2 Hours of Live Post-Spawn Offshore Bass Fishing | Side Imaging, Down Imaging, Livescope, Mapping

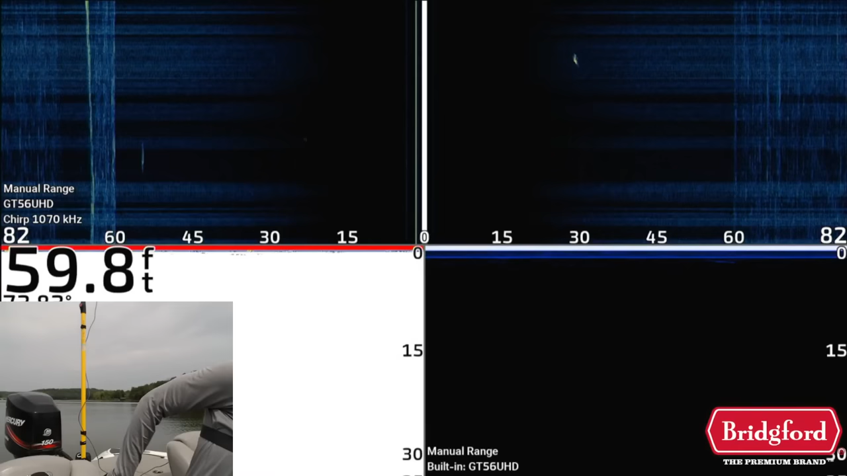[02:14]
On screen: depth 59.8 ft
okay there we go now you guys should be able to see me i'm hoping uh on this view i'm going to put my let me go jump in here just give me half a second want to give a huge shout out to the sponsor of the fish the moment live stream first on the water live stream edition bridgeford
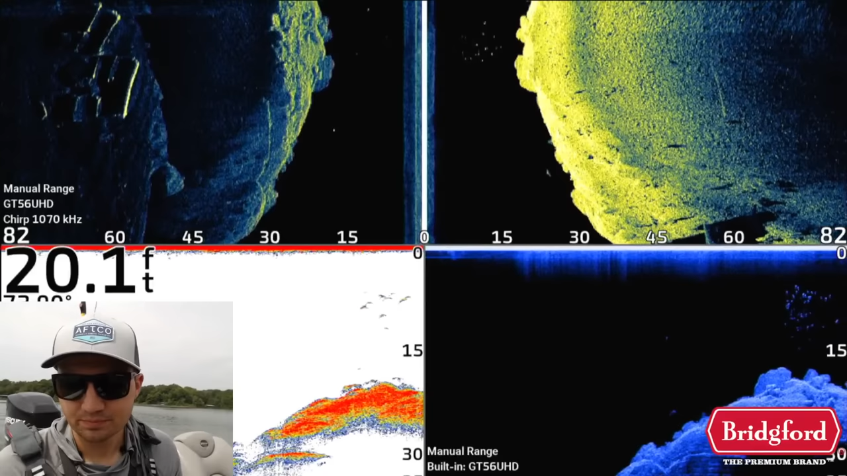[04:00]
On screen: depth 20.1 ft
fish showing up both on 2d and on down imaging they're just schooling up on the end of this point i left him biting here last week and as you can see there are several dots they're not very big fish i would say based on the size of the arches on the 2d
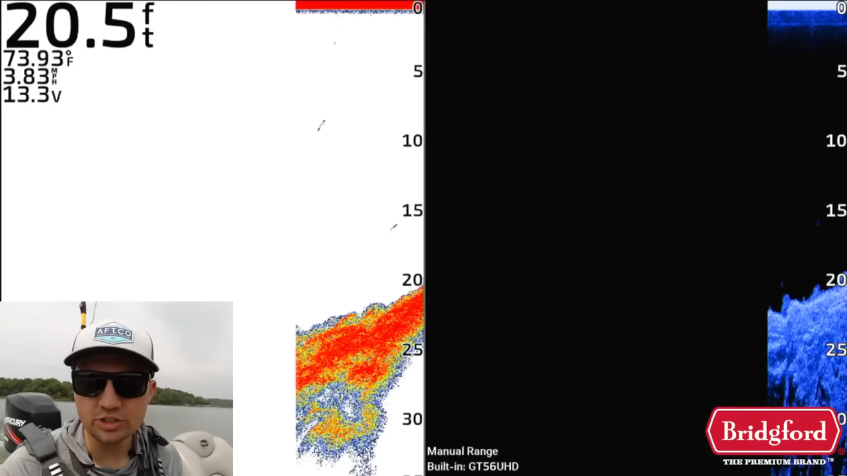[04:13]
On screen: depth 20.5 ft, water 73.93°F, speed 3.83 mph
sonar and the size of the dots there these are probably just you know pound pound and a half fish nothing that's that exciting but i do want to stop and try see if i can catch a couple fish i did actually
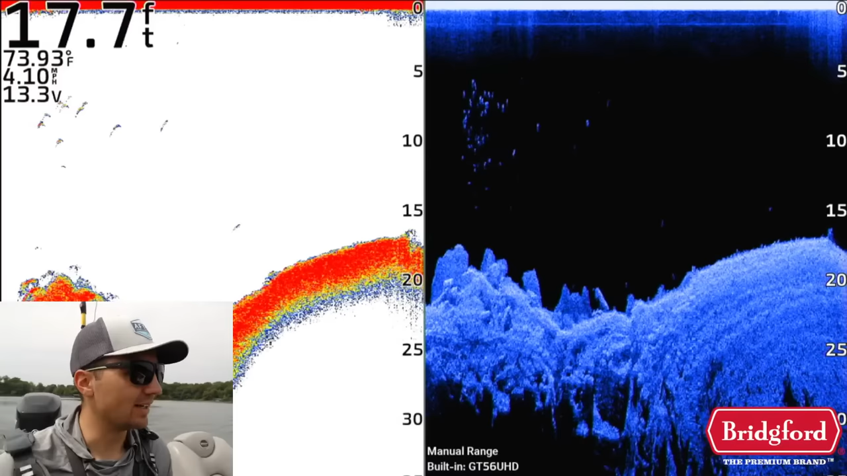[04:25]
On screen: depth 17.7 ft, water 73.93°F, speed 4.10 mph
have some success last week where i would fish for these schools and throw a hair jig and
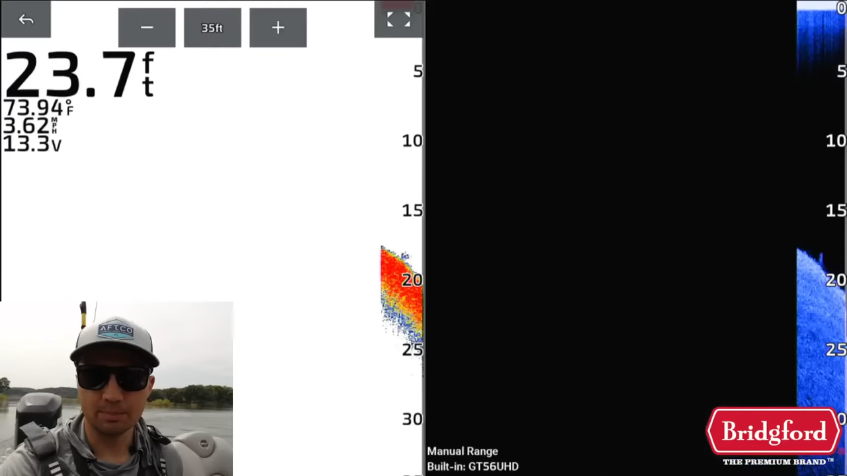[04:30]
On screen: depth 23.7 ft, water 73.94°F, speed 3.62 mph
a bigger bait underneath these smaller groups of fish and i sometimes catch like one or two decent fish
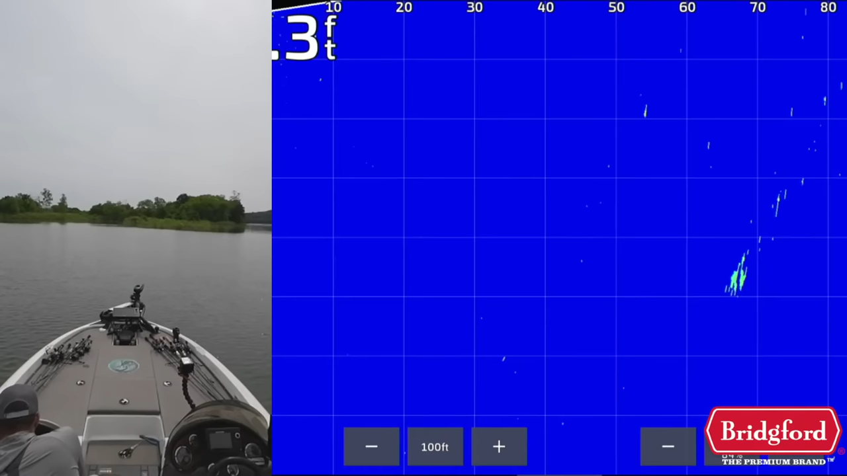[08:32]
this area that i saw these fish on and we're basically just uh trolling over there there was a bunch of fish you can actually see them up there now all on the live scope make sure this is showing up here oh yeah oh yeah we're good are we still streaming well maybe we're gonna try it okay let's roll up here i'm gonna throw a swim bait over the top here really fast uh just to see if i can get one to bite
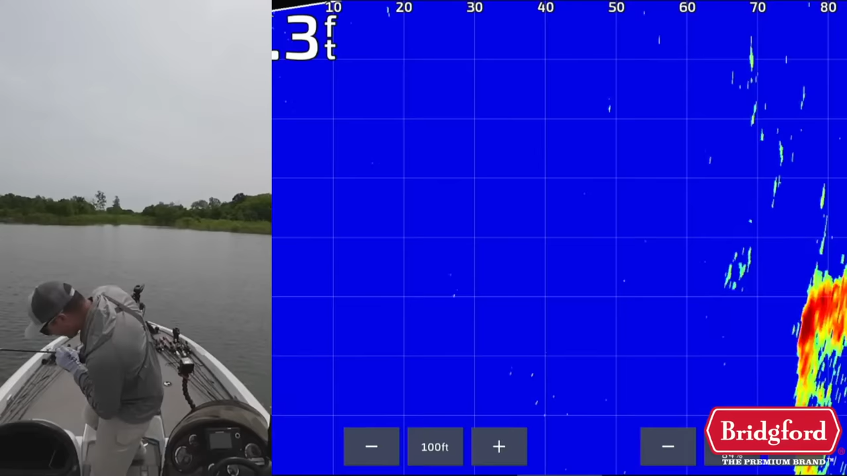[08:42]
uh we're on the right screen we're good to go okay so you can see those fish are all up there right now going crazy on the live scope about 80 feet in front of the boat there's one first cast not a big one but first cast of the day i don't know if that's good luck or bad luck i really don't know but let me get this guy in the boat not a big one just a little guy there we go on the little prototype
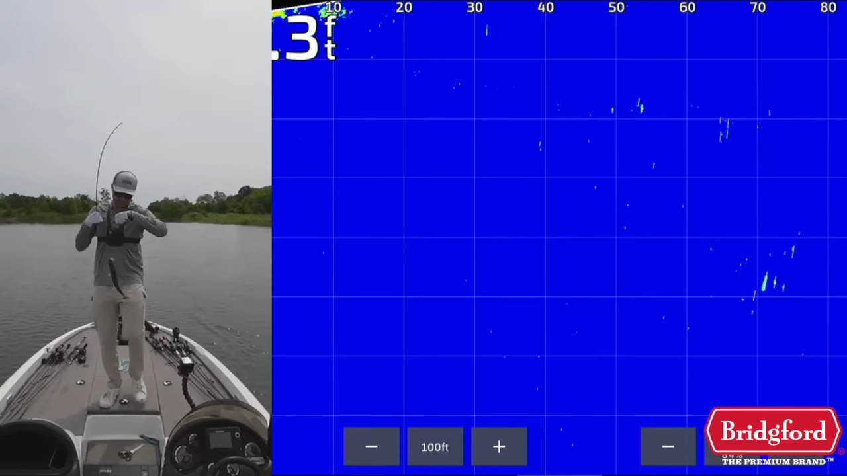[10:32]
oh now it's a bass okay so another little guy nothing big so actually you can see guys i'm catching these little guys cast after cast not a big deal but i'm actually going to switch it up and go to a different bait just because
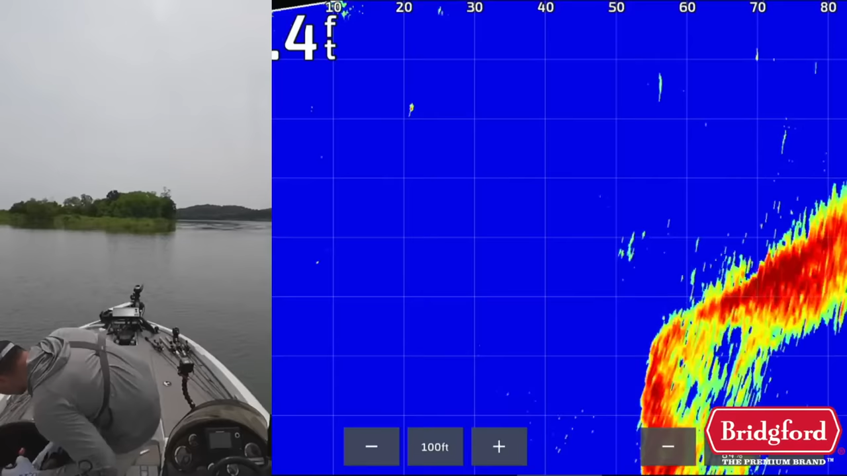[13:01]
or a 5.8 kytech on a bigger size of that prototype swim bait hook i'm talking about before i cast in there let me make sure the stream and everything is working i think so um okay fish are still up there i'm not really live scoping them specifically i have the live scope on to show you what's going on but i'm actually just kind of like chilling i could pan around and stuff i don't really actually like trying to follow these fish with my swim bait and stuff like that on the live scope i find it's better just to do a nice solid steady retrieve through these fish and usually i can get more bites that way
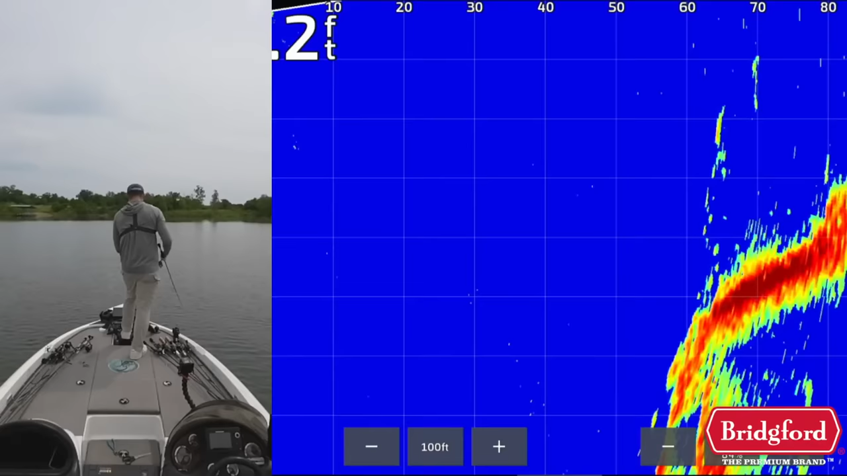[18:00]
just off the side of this when we graphed this earlier i just noticed a little bit of brush and maybe if i drag a football jig or something through some brush i might be able to get a better bite i don't want to spend too much time on these spots each spot but with this many fish here there is a chance that there's a better quality fish around somewhere just given how many there are so i'm going to live scope up here let me see if i can see a a little bit better brush pile or something out here that these fish might be holding on not seeing anything super exciting right now